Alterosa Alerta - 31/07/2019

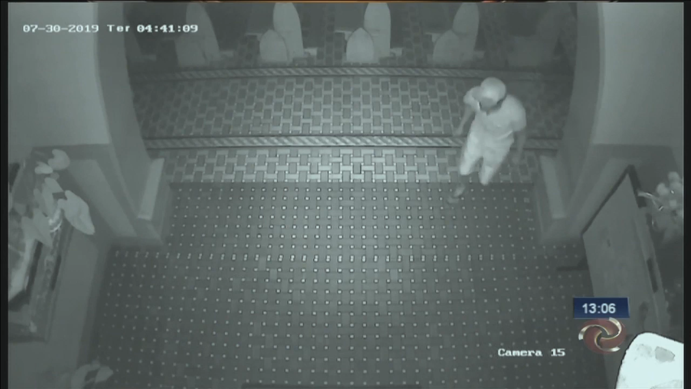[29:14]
Os cofres ficam embaixo dos santos, nas entradas da igreja. O homem está com o pé de cabra nas mãos e tenta abrir o primeiro cofre. Ele coloca força, mas como não consegue, tenta abrir outro. Com mais facilidade, ele abre o cofre e retira o dinheiro.
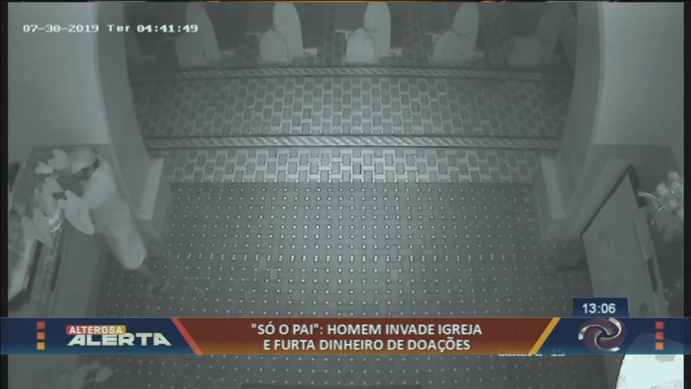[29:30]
De acordo com a paróquia, a igreja tem 12 cofres e ele conseguiu arrombar 10. Como o dinheiro é de doação, o valor levado é desconhecido.